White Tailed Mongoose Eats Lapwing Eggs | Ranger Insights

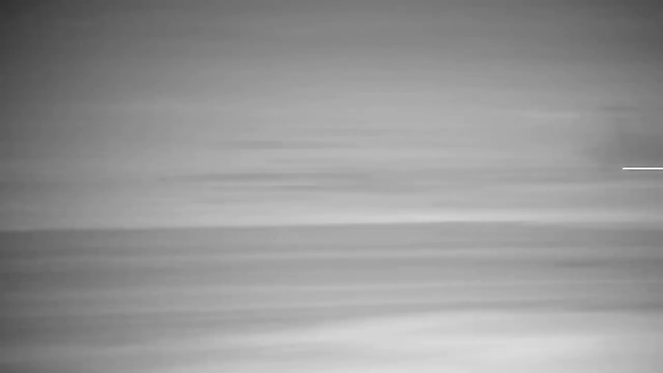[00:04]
The desperate alarming of the blacksmith lapwings is heartbreaking.
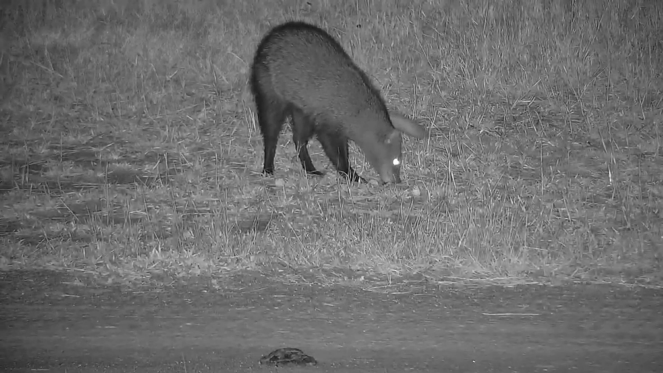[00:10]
A white-tailed mongoose has gotten to their clutch and is devouring it. This lapwing pair had four eggs that were very close to hatching. In fact, as the white-tailed mongoose eats, you can see little black bits in the eggs. These are likely the almost fully formed chicks. Mongoose love eggs and are notorious for raiding nests. Eggs are a precious commodity in the bush, not only as a vessel of new life but also of important nutrients.